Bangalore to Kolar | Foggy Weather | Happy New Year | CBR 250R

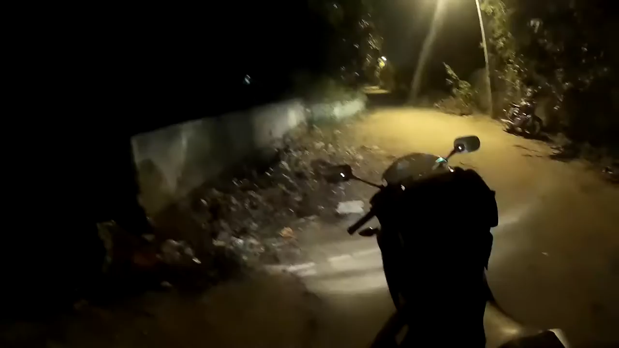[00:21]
Yep, I think he's warmed up. So we'll start now.
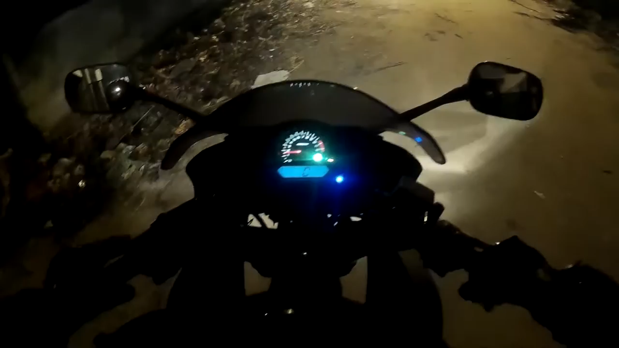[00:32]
It's 5:13 in the morning. I was supposed to start by 5 o'clock. I'm late by 13 minutes. I need to go and refuel my bike. Maybe I'll be refueling it in the Shell petrol bunk.
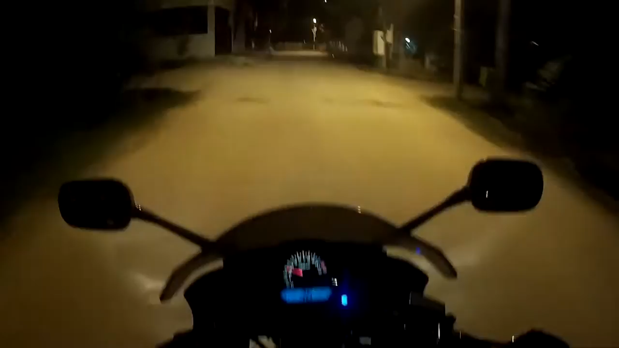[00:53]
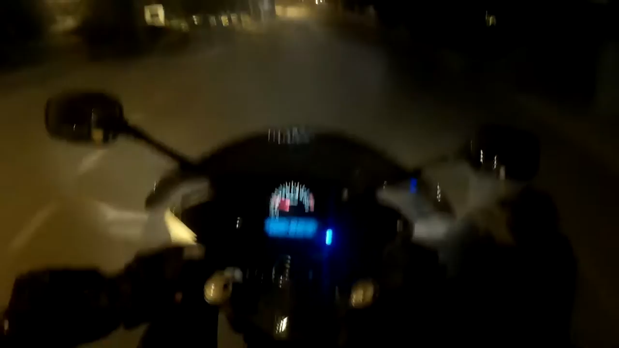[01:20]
Almost covered 2 kilometers and still the engine temperature is only 2 points. It's so cold. That's the 200 NS and just hear that exhaust sound, man, it's so loud.